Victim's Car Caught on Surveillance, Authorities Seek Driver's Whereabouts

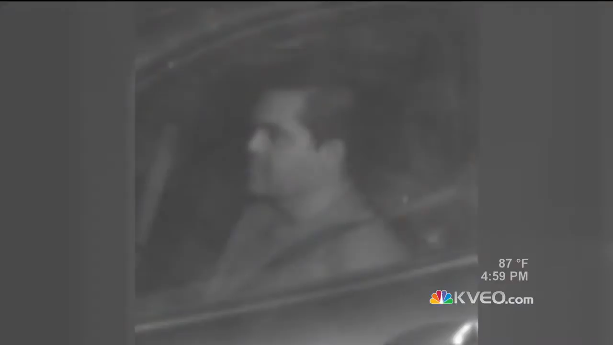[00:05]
Take a look at your screen. Do you recognize this man?